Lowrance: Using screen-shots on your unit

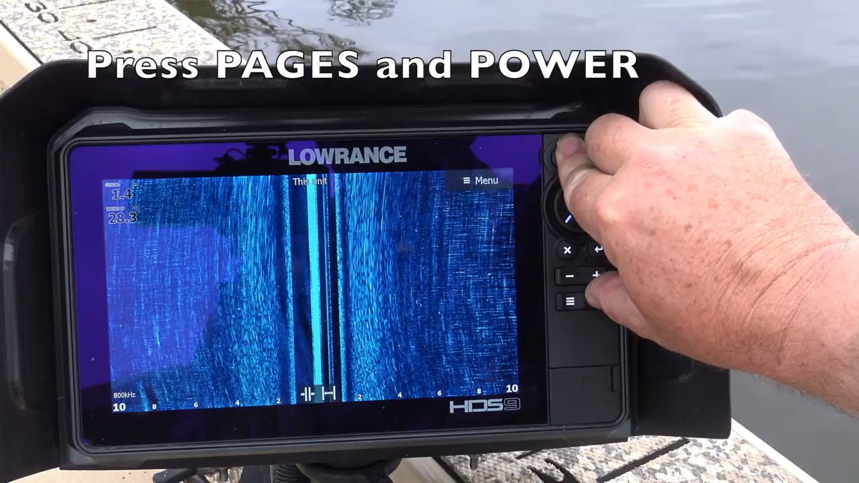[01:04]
You can do it with one hand, but it's actually a little bit easier if you use two hands.
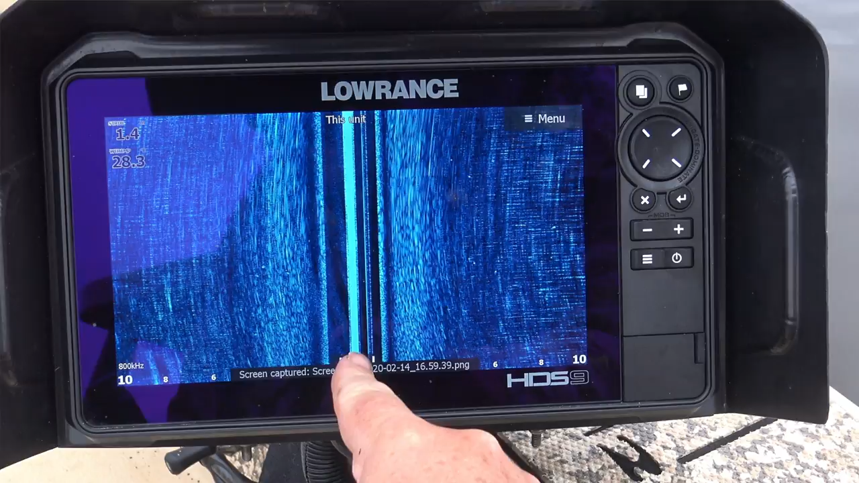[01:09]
Once they're captured, they're stored in the unit's memory and you can download them onto a micro SD card and transfer them to your computer or whatever.
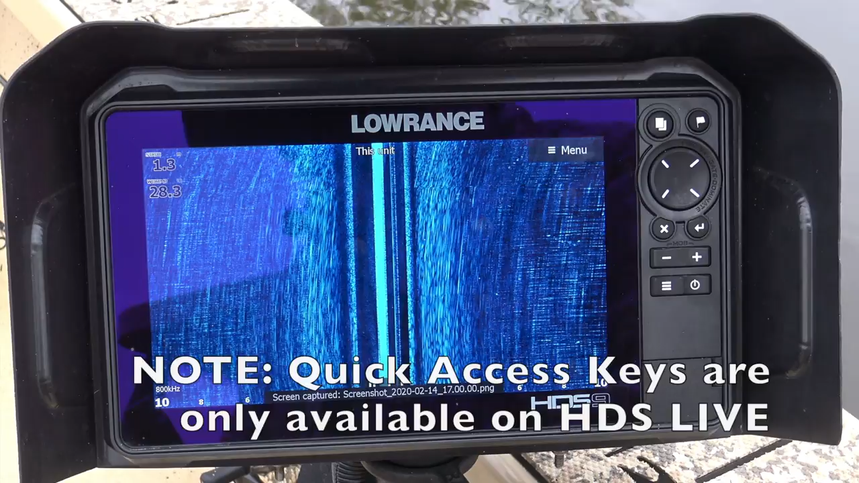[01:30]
Because I take so many screenshots, I've actually programmed my pages key to take screenshots on a long press and hold. This is really easy to set up. You just press and hold the pages key and it brings you to the quick access menu.
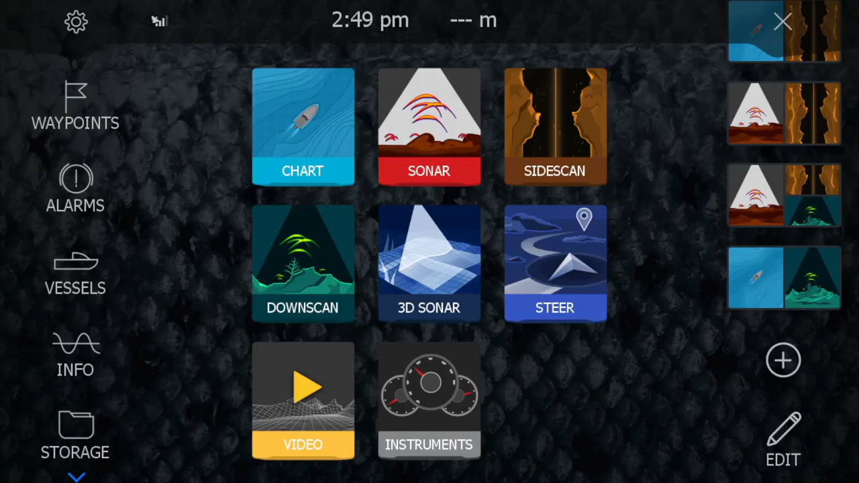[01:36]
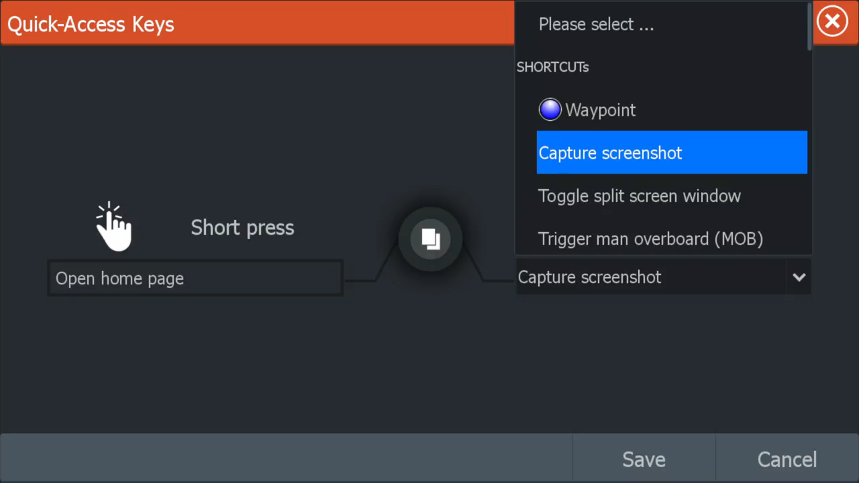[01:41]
From there you can assign one of a number of available functions to your pages key. If you've got one of the bigger live units,
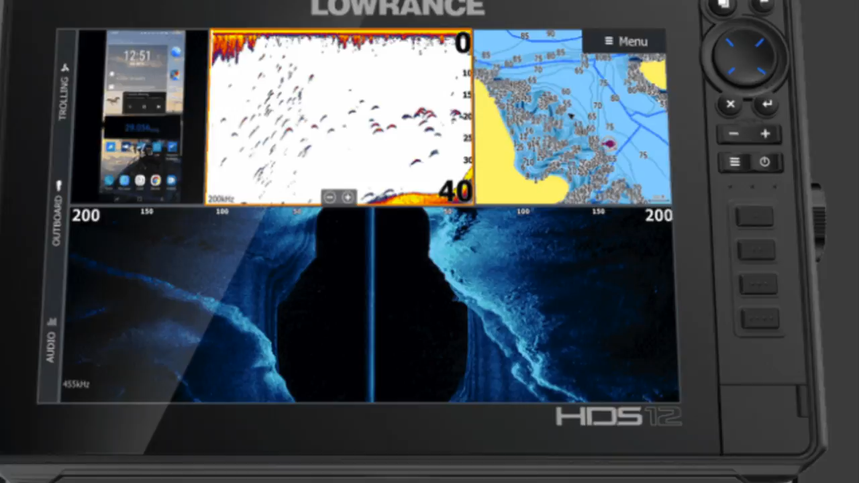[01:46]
there are four more quick access keys you can program as well, but on the seven and nine units, it's just the pages key that's programmable.
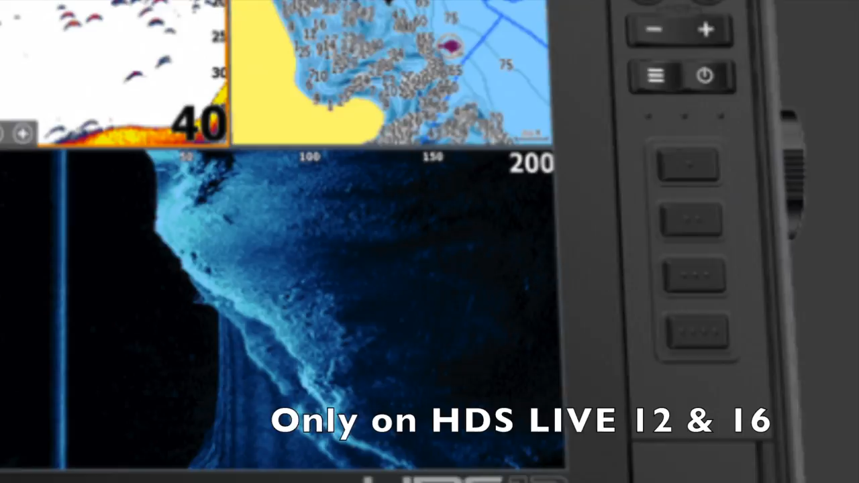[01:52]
OK, so now my pages key is programmed.
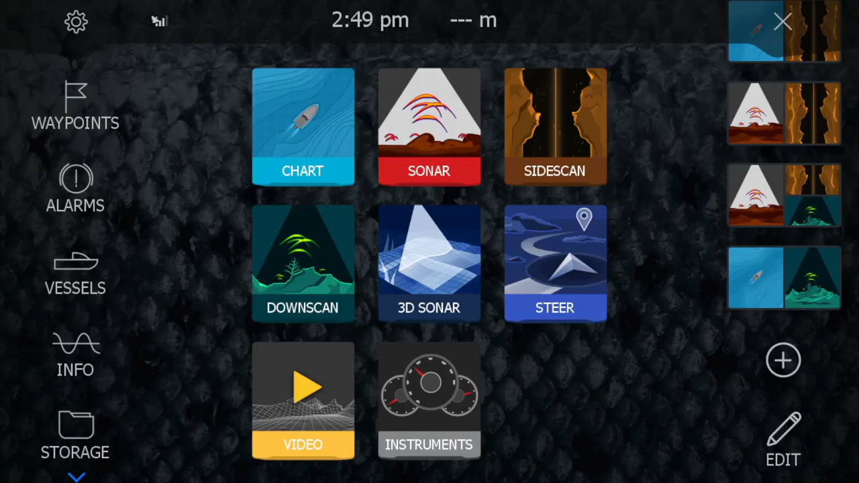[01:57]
It still takes me to the pages menu on a short press, but if I hold it down, it captures a screenshot.
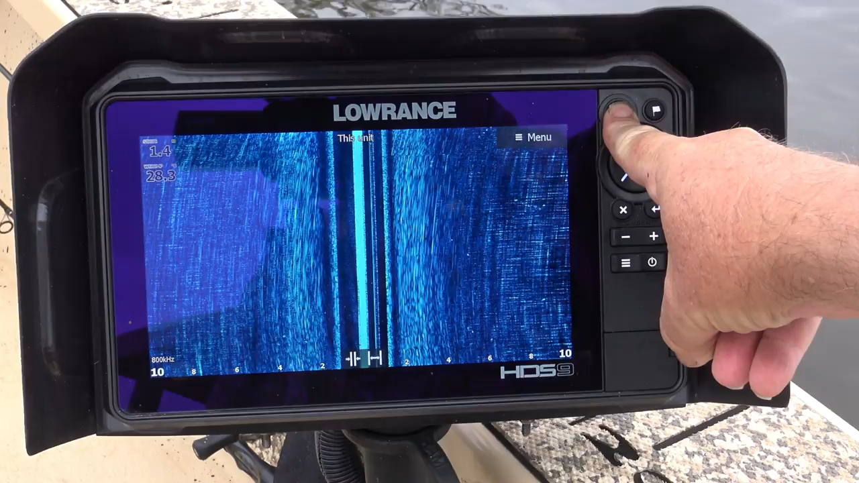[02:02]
And I know it's done that because the file name appears down here on the screen.